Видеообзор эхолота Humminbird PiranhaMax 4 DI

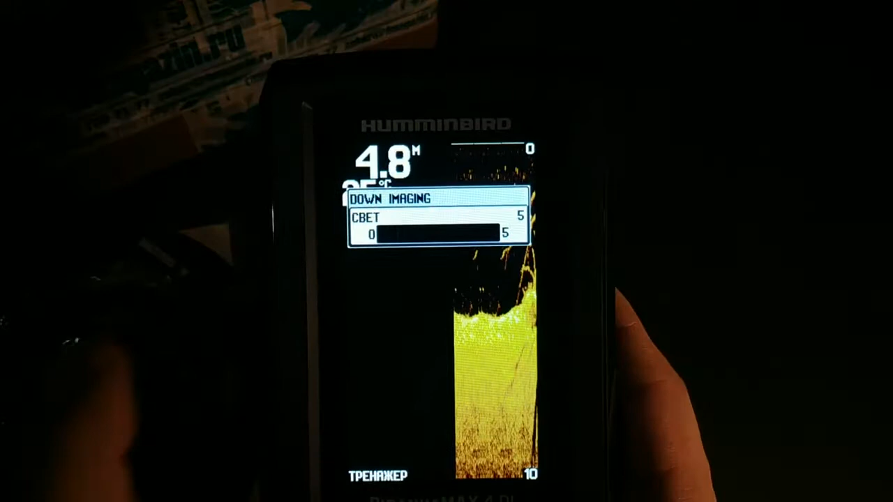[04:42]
On screen: depth 4.8 m
Чем у нас меньше, скажем так, подсветочка, тем больше мы экономим наш аккумулятор.
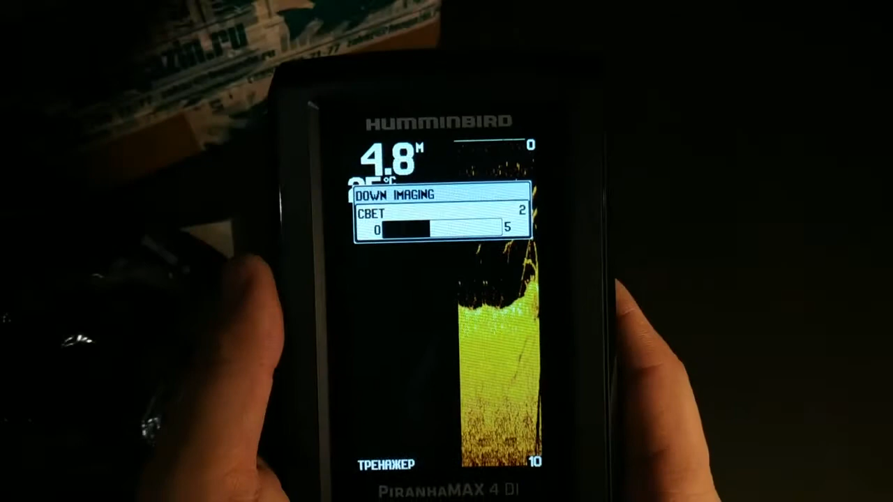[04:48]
On screen: depth 4.8 m
В принципе, я сейчас подсветку убавлю, так как на камере будет лучше. Я думаю, так видно.
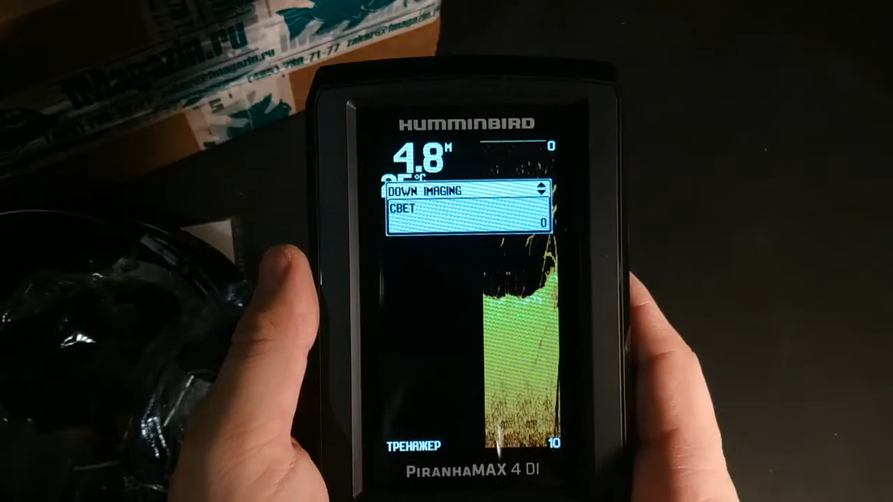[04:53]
On screen: depth 4.8 m
Далее идёт скорость прокрутки карты. На данный момент она максимальная, то есть скорость прокрутки карты выбираем в зависимости от скорости движения лодки.
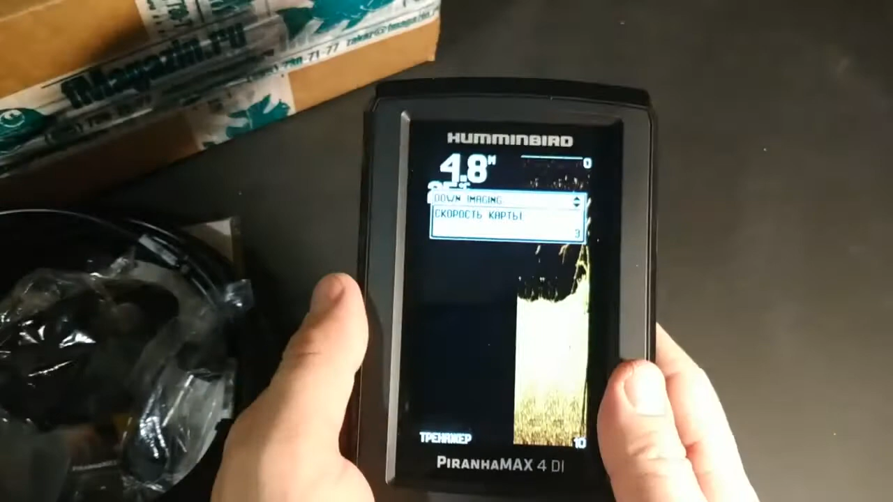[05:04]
Чем лодка движется быстрее, тем скорость должна быть у нас выше.
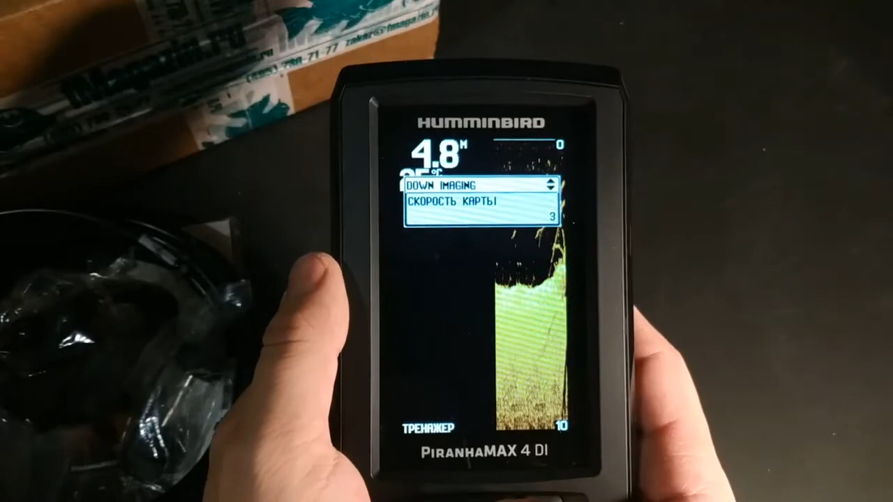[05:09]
Масштабирование также есть определенных участков. Здесь можно автоматически и, соответственно, размер
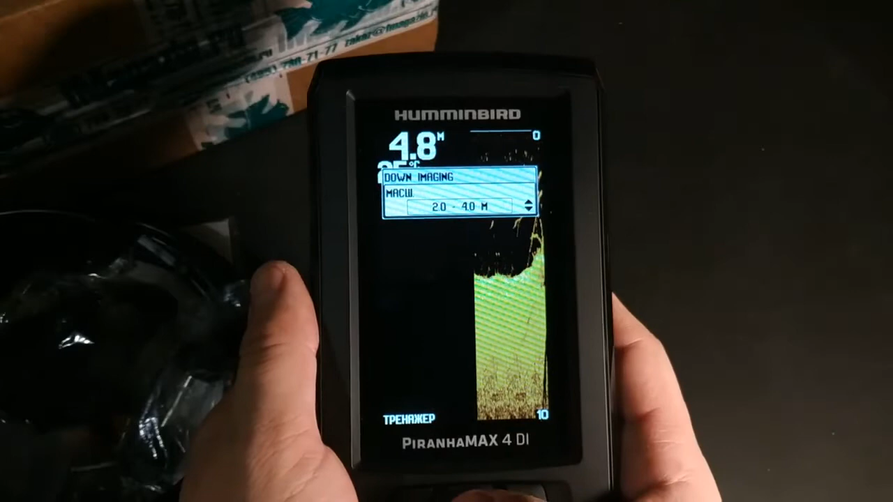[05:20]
On screen: depth 4.8 m
2,4 метра и так далее. В принципе, чувствительность эхолота. Чем выше чувствительность, тем больше шумов, но, скажем так,
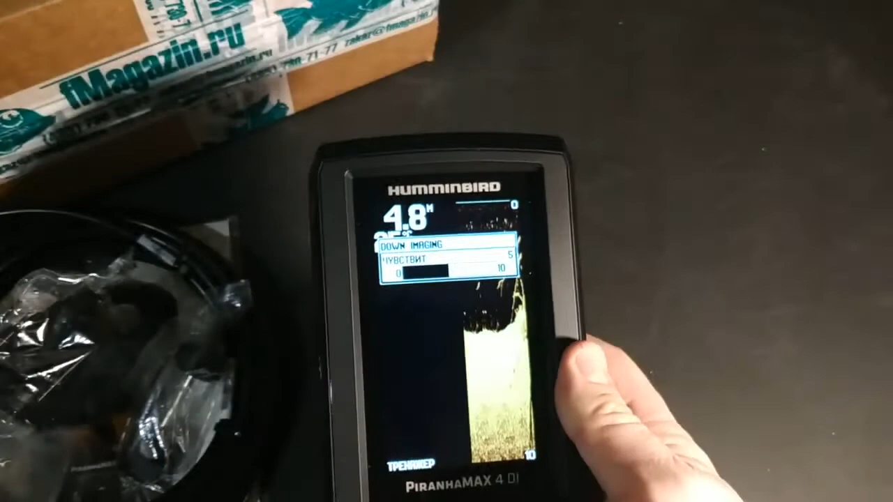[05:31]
при большой чувствительности мы можем увидеть больше, скажем так, деталей, элементов, но также, опять же, шумность при этом у нас заметно повышается.
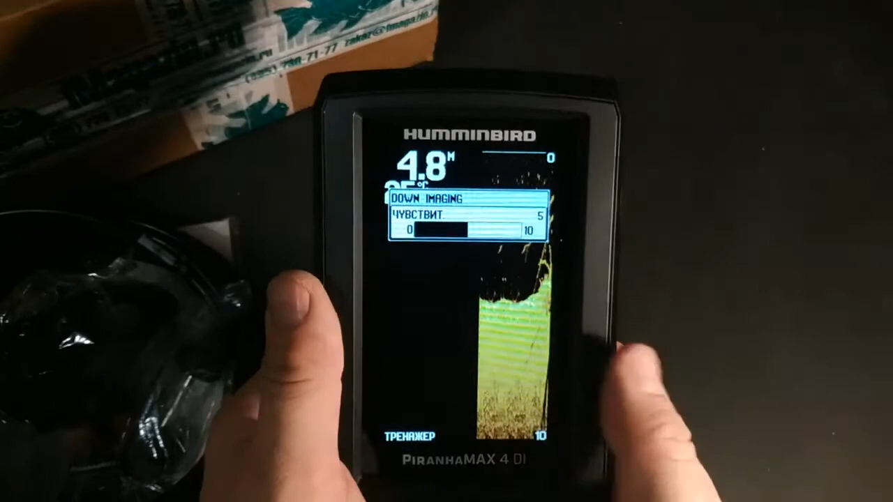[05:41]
On screen: depth 4.8 m
Особенно, если есть какая-то взвесь воды, то это будет при большой максимальной чувствительности всё будет у нас видно. Дальше, диапазон глубин. Здесь диапазон есть автоматический, но я советую выбирать, если вы рыбаете на глубине максимум до 10 метров, то выбрать глубину, допустим, 10 метров.
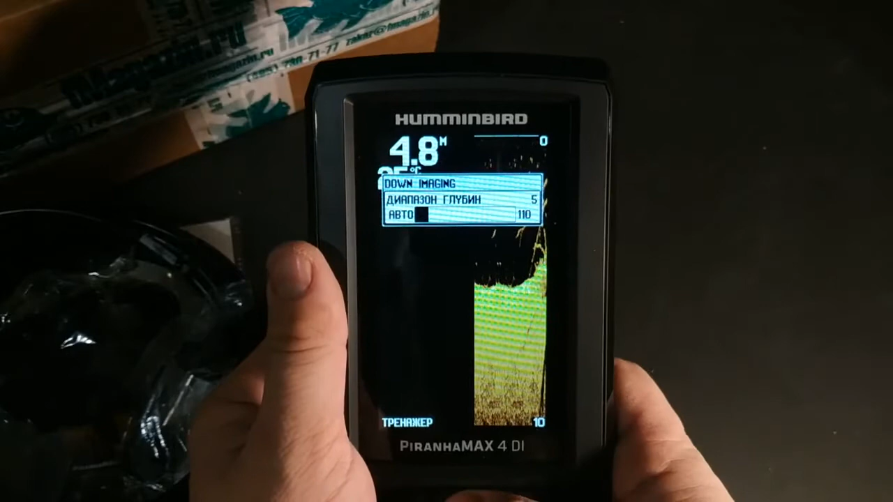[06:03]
On screen: depth 4.8 m
Если до 5, то 5 метров. Ну и так далее. Далее у нас идёт вид. Можем переключаться между нижним сканированием и гидролокатором. Данная цифра у нас обозначает глубину до дна.
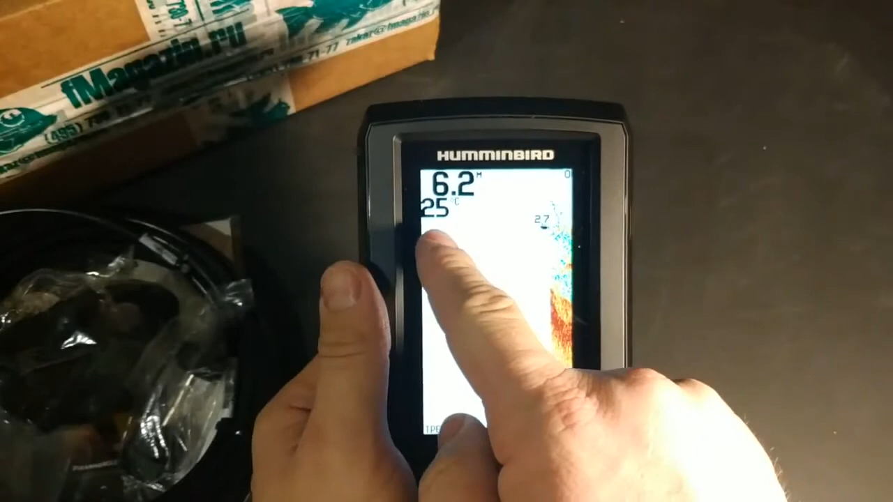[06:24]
On screen: depth 6.2 m, water 25°C
Также есть датчик температуры воды, соответственно.
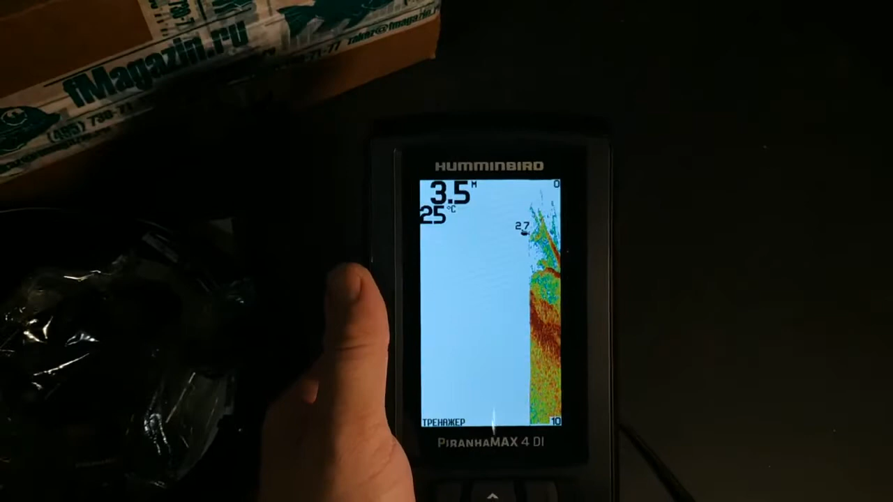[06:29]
On screen: depth 3.5 m, water 25°C
Есть так называемый фиш ID, то есть рыбки изображаются в виде символов рыбы.
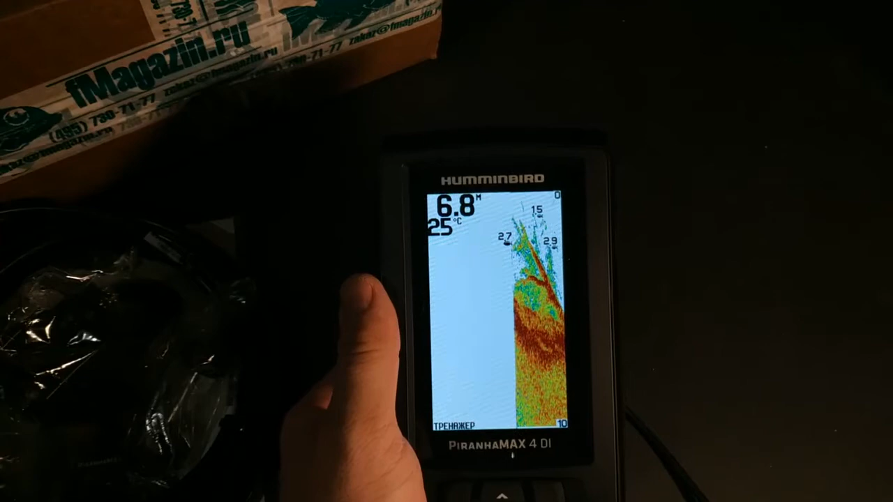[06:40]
On screen: depth 6.8 m, water 25°C
Ну и я советую эти символы отключать, так как зачастую воздушные пузыри, например, в водорослях, в густых, они могут отображаться как рыбка. Рыбы, как правило, с отключенной этой функцией отображения отлично видно в виде дуги.
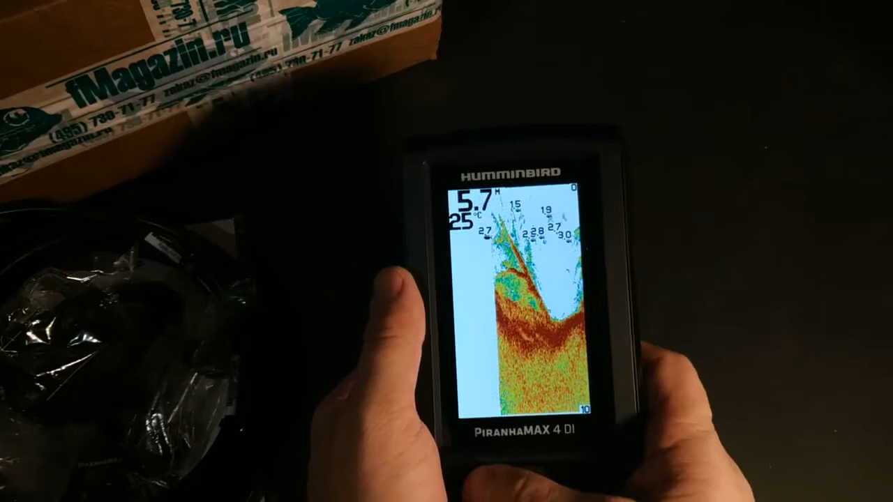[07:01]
Скорость сейчас чуть-чуть увеличим, чтобы у нас карта немножко побыстрее
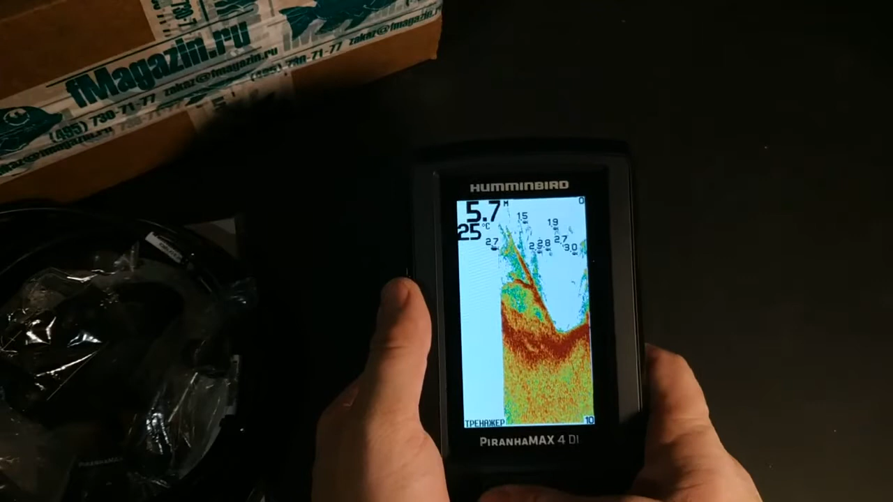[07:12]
On screen: water 25°C
прокручивалась. То есть видно, это так называемый коряг, а также по, скажем так, оттенку можно видеть плотность дна.
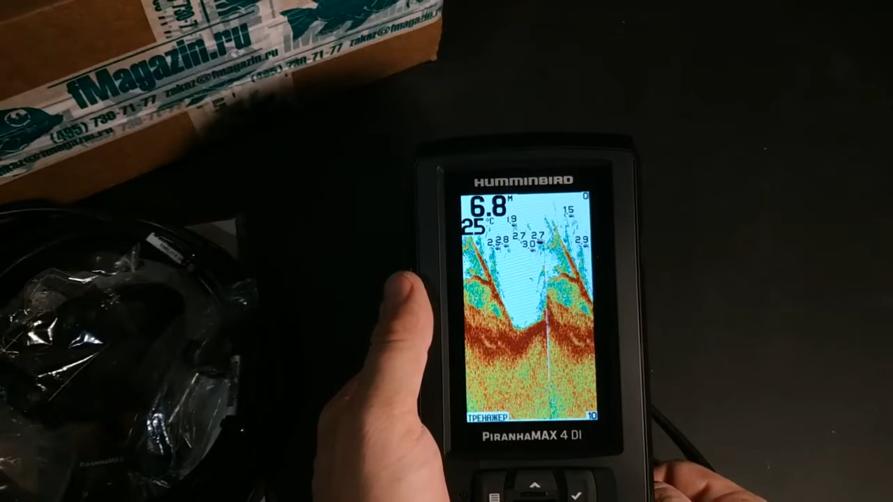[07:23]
On screen: water 25°C
Чем темнее, соответственно, тем грунт у нас жестче, плотнее. Ил будет совсем светлым. Ну, это обычная эхолокация, соответственно.
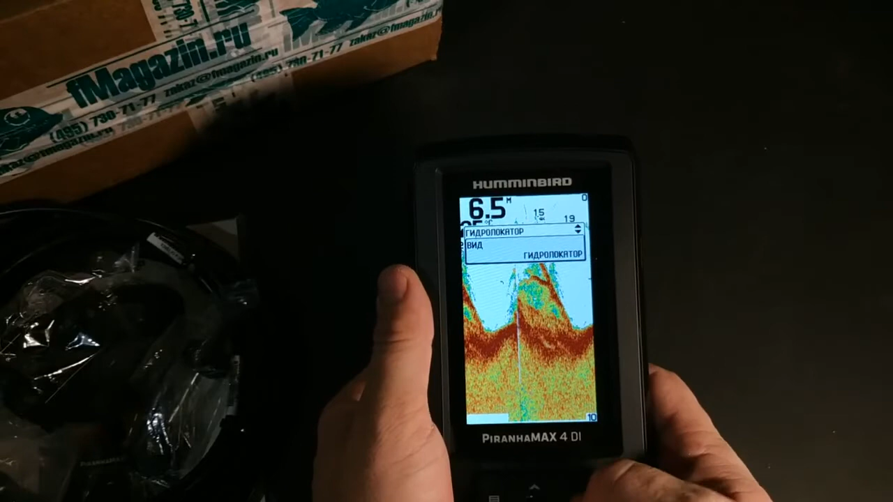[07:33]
On screen: depth 6.5 m
Давный менеджинг. Нижнее сканирование выглядит таким вот образом.
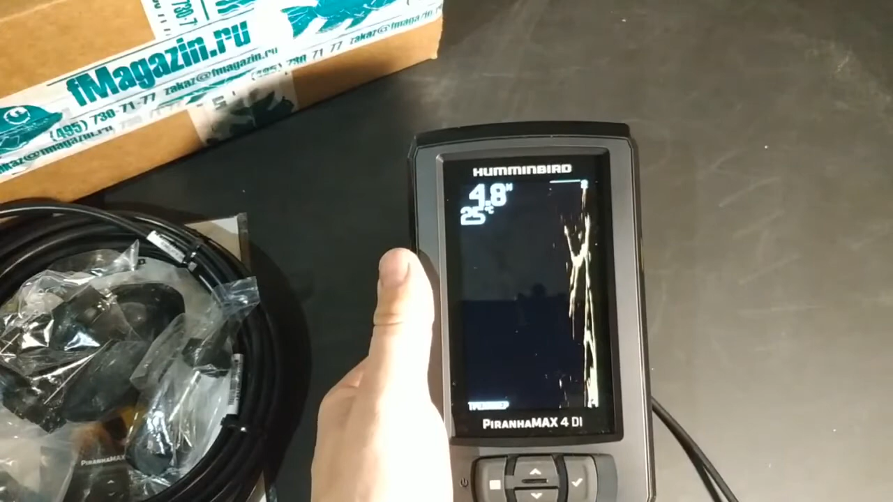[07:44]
так,